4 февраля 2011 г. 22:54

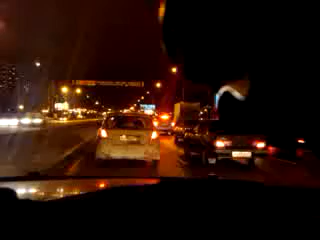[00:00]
Пятница, 11 вечера. Раз, два, три машины. К центру, две, где-то сбоку. Нормально. Стоял где-то час.